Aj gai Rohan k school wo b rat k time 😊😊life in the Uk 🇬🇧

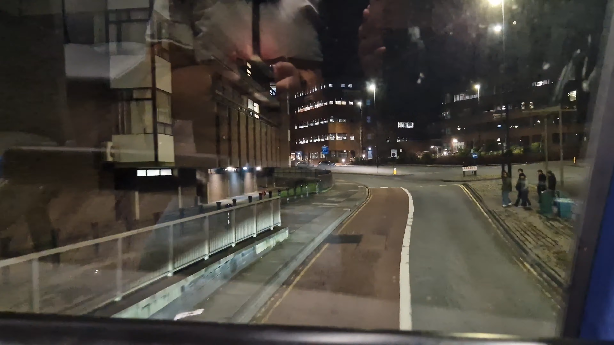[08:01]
ہاں جی رات کے ٹائم پہ دیکھیں ہی نیو کا سکتے ہیں جگ مگ جگ مگ کرتا ہوا یہ پیچھے بیٹھے ہمیں تو وہاں ایک نہ بول لینے پہ کبھانا ہے چونکہ بھی نہیں کر دی پہ چل اچھا
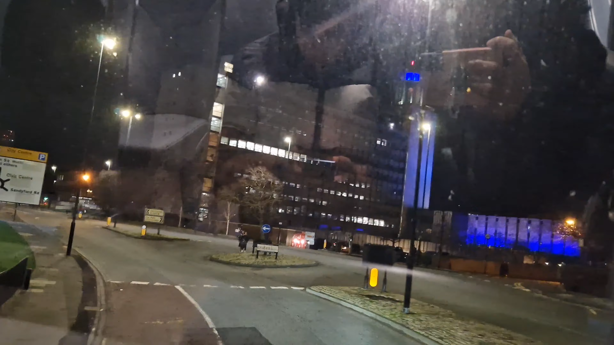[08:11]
یہ تاہاں اچھا لگ رہا ہے روشن روشن سا اینا پھلے لگ سا لگتا ہوا ہے
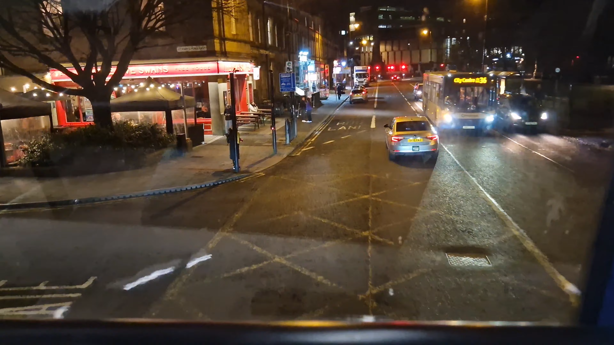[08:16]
بڑی ہمیں بسوں ملوں کی ایسے کٹ لگاتے ہیں ایسے ٹرن لے کے نا